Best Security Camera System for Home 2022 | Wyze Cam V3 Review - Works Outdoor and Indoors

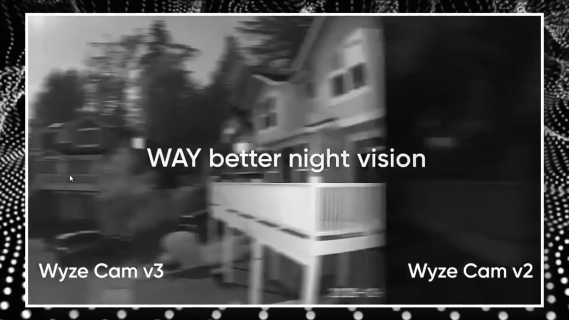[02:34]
Confusingly, in order to use color night vision, you must disable the night vision setting in the app. Color night vision is fairly accurate, albeit it is not quite as precise as daytime.